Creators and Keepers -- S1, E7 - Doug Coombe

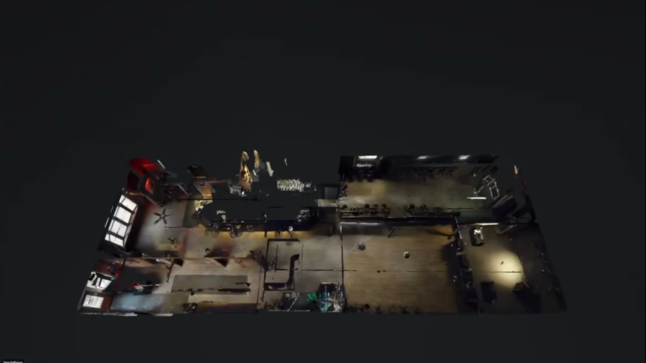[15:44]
So we used our technology to kind of capture and document.